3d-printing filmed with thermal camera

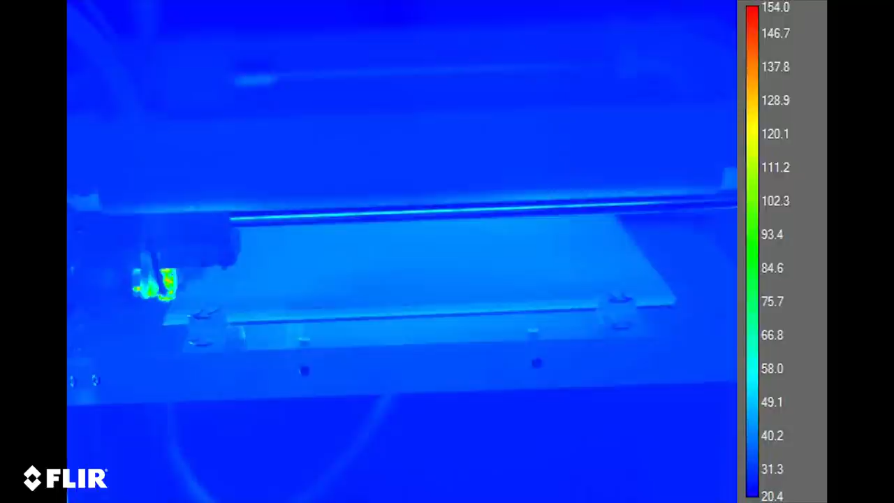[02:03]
T660 camera, and it has the lowest temperature range, aims at 160, and beginning of that this video is filmed with that, and then I use the medium setting on the later parts of the video. And with the lower settings you can see the temperature differences in the plastic bit clearer, but with the higher temperature you can see the actual extruder's temperature and stuff like that, that is over 160. And here the machine is doing like first layer. It's about 0.2 millimeters thick layers on this job this time,
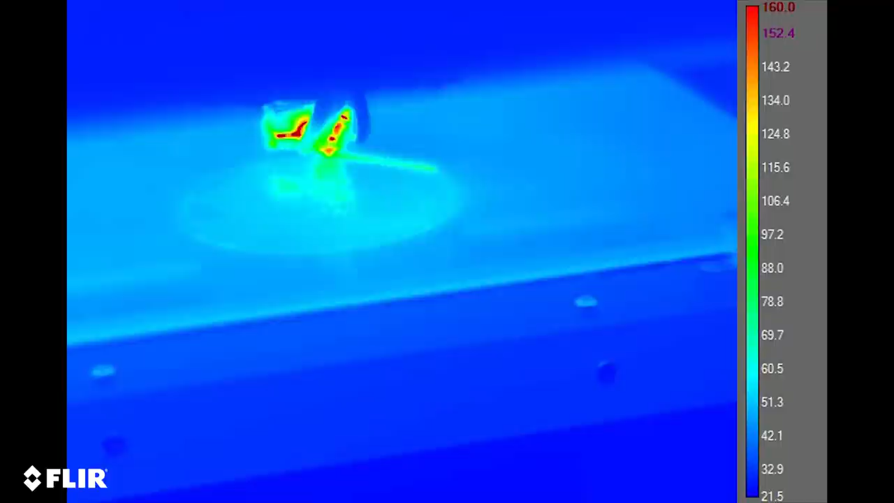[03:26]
And after the machine has done three solid layers, it starts to use, I think I use it about 30% infill, so it's 30% of plastic and 70% of air, and it's a bit like a honeycomb structure. It makes this web layer by layer,
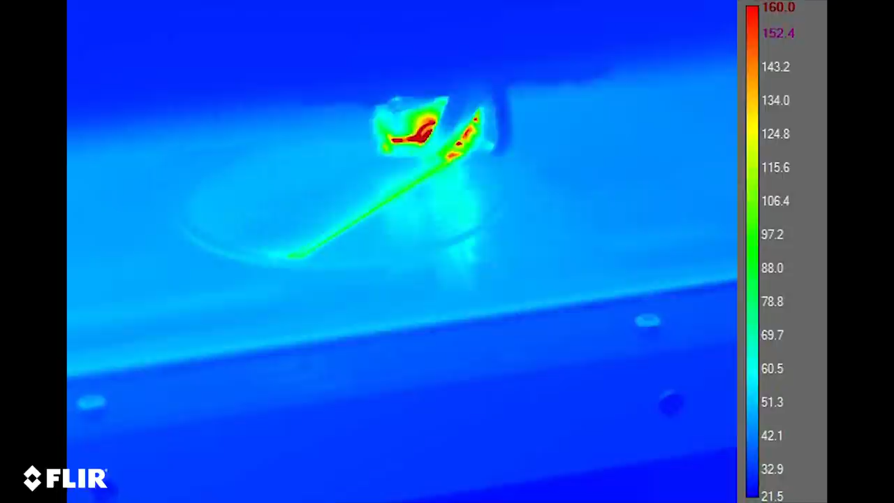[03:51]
and each layer is about 0.2 millimeters thick.
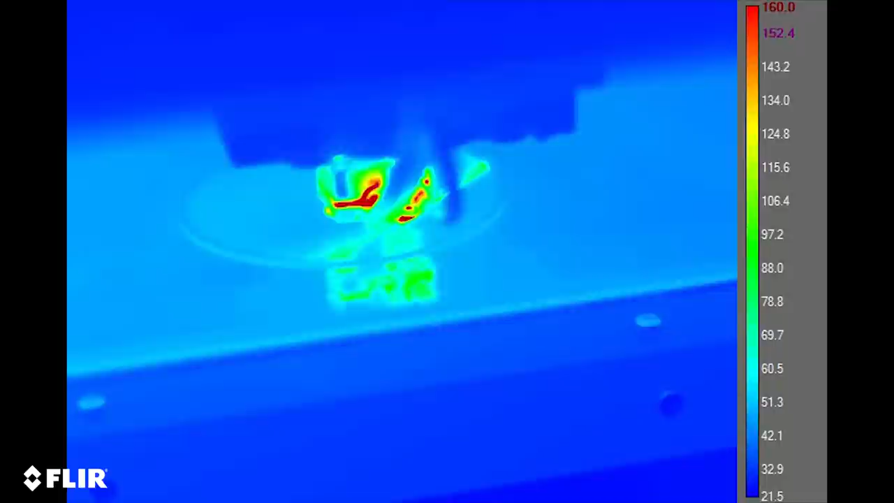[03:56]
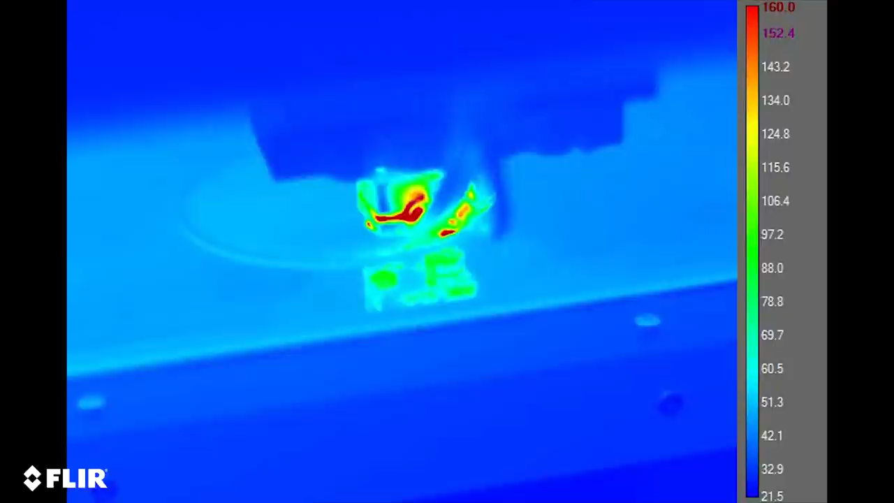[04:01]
And you can see a bit better now what it's doing, because this web thing isn't as reflective as like
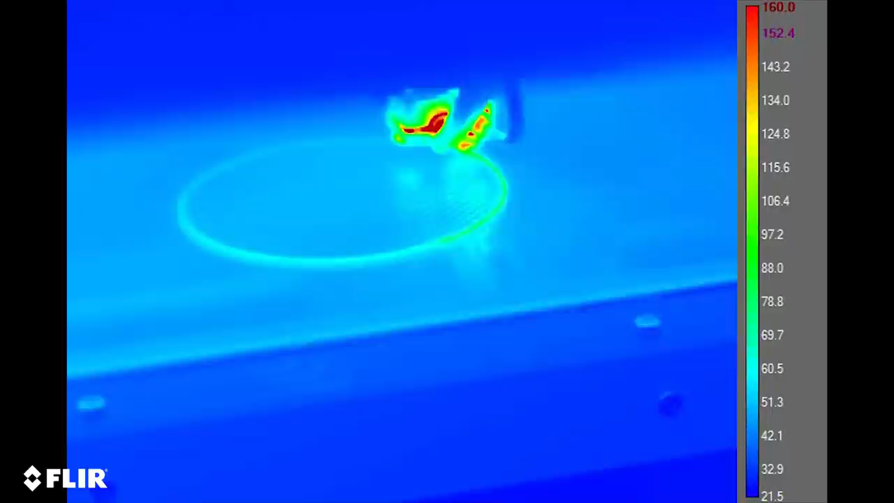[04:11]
smooth surface for the thermal radiation.
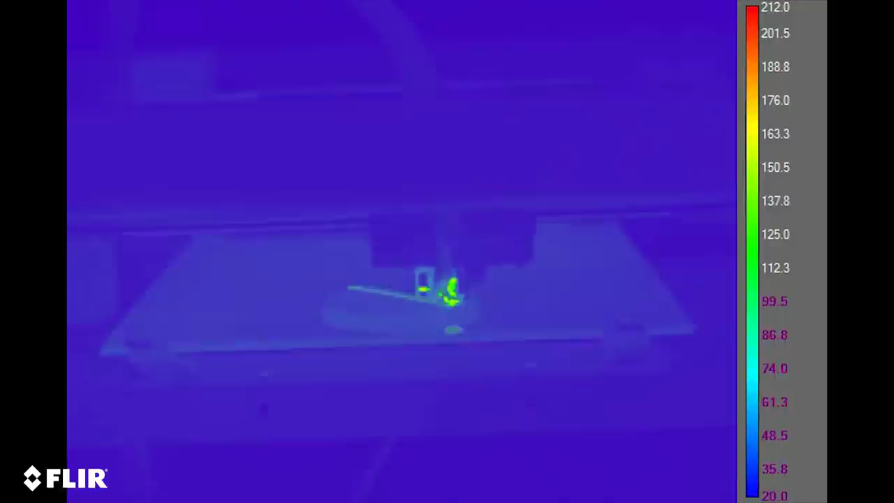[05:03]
And now the machine is doing the top layer of the big part. So it's completely plastic,
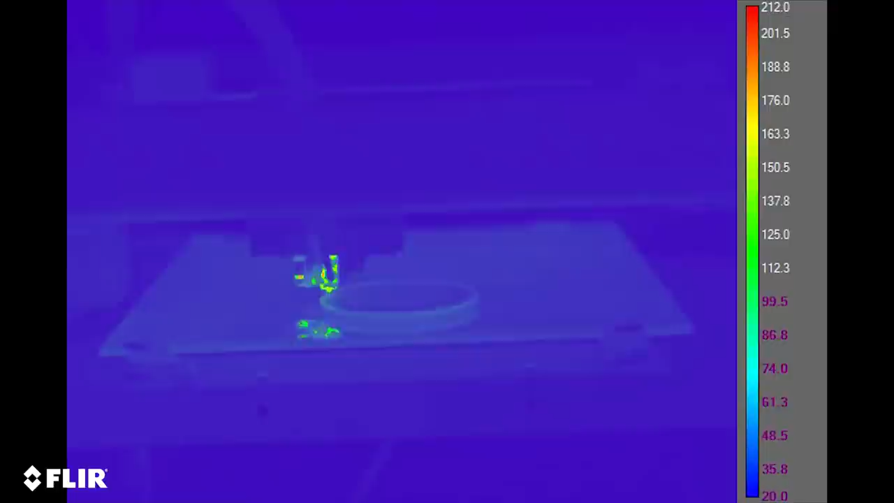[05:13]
this layer, not air left in it, so it's smooth and solid layer. And after this, it's going to start building that spike on top of this.
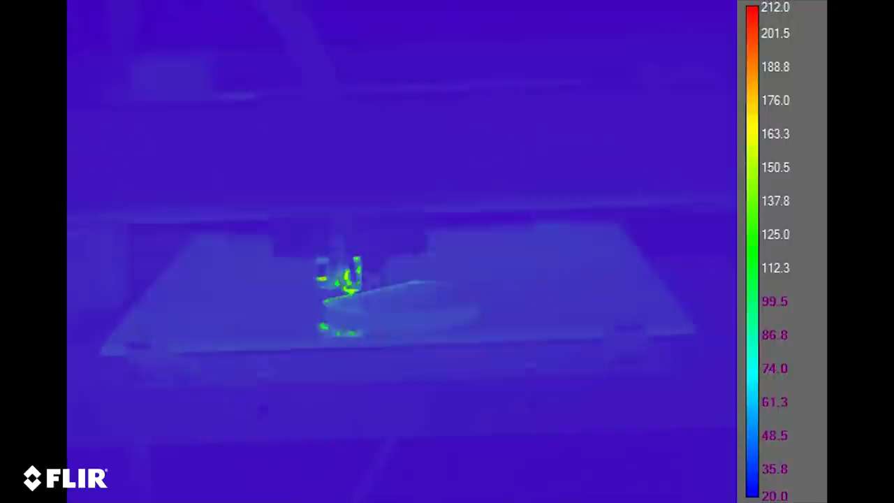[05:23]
And the reason that I wanted to print this spike thing here is the fact that really small and high parts are usually quite difficult to print, because the time that it takes to make one layer, it's really short, and the plastic doesn't have time to cool down. So sometimes the
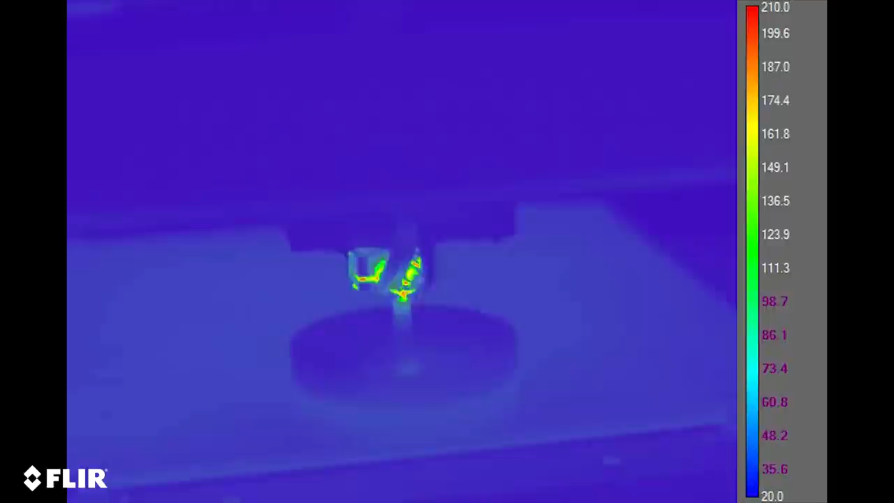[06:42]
so the machine has to like travel the distance between two parts, and then they have to time to cool down. But let's see how it looks on thermal camera this time.
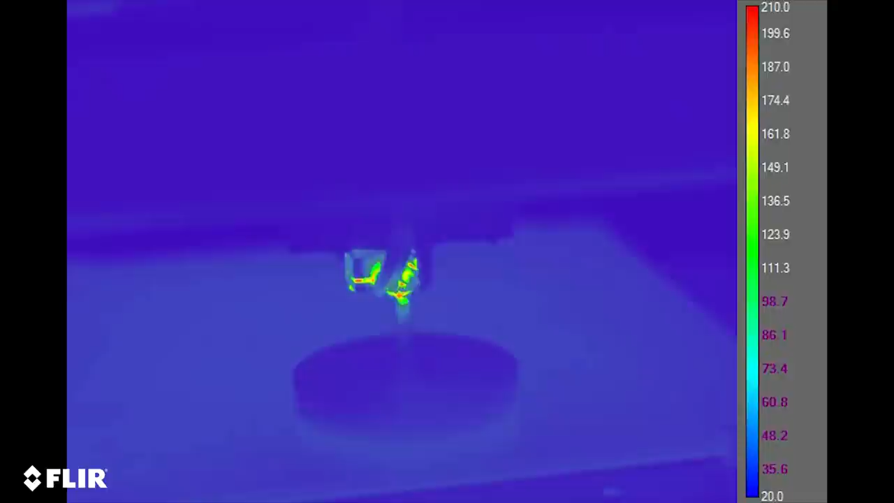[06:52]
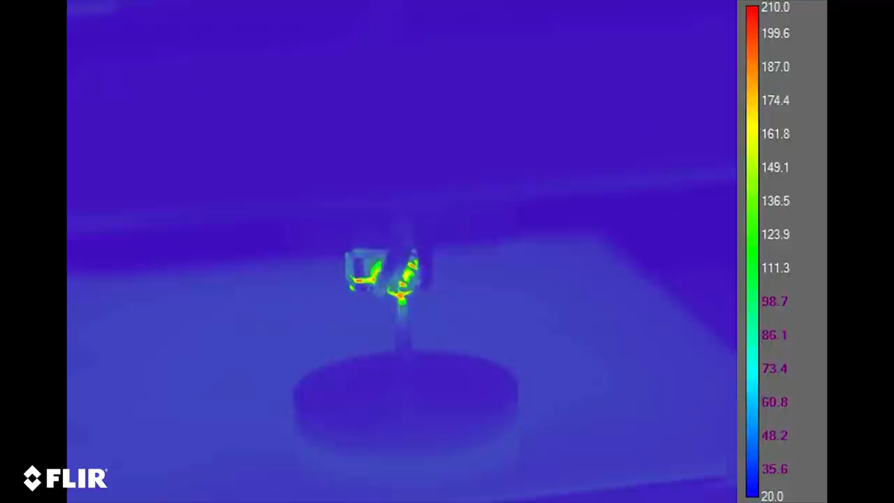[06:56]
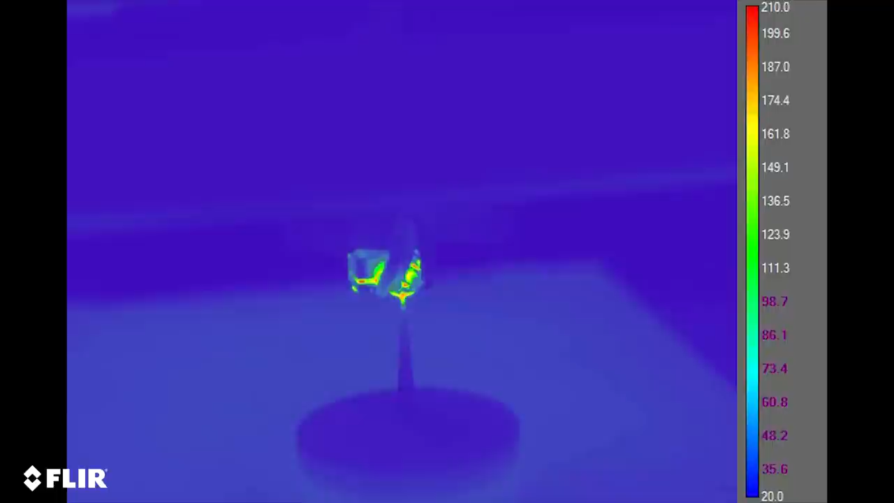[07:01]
And here is the finished part. The heat management didn't look that bad on the thermal camera,